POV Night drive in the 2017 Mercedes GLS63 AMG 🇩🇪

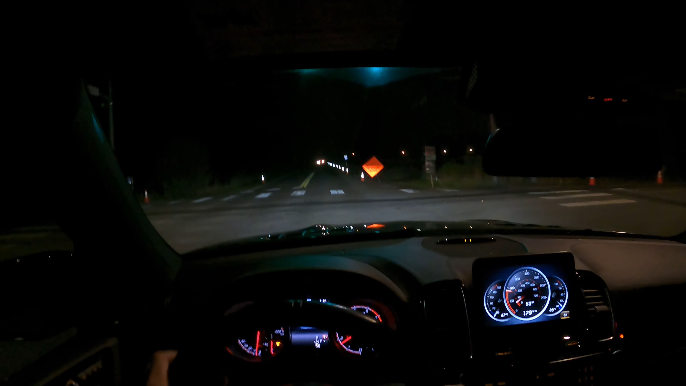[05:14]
I just like the way it drives we're on the back roads looks like I'm emergency vehicles or something up front but don't say much diamond I hope you'rerama's okay
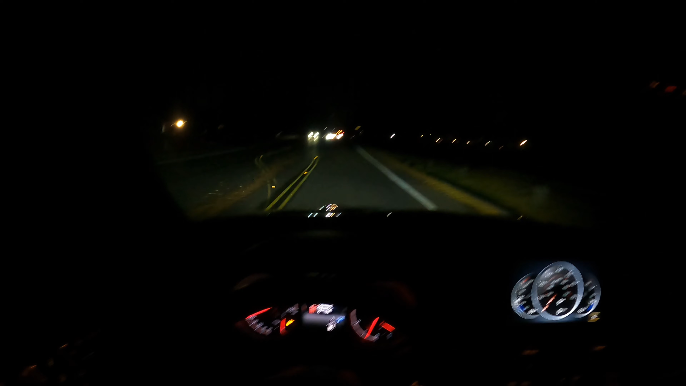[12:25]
has amazing cruise control see it has a destroying plus so has radar if you if a car is in front of you it will stop you know and like it will accelerate for you pretty cool for this year has the sos emergency button if god forbid you know you don't feel well or a car is broke down you have sos button right there but with amg reliability and performance you won't get stranded so you won't need to use that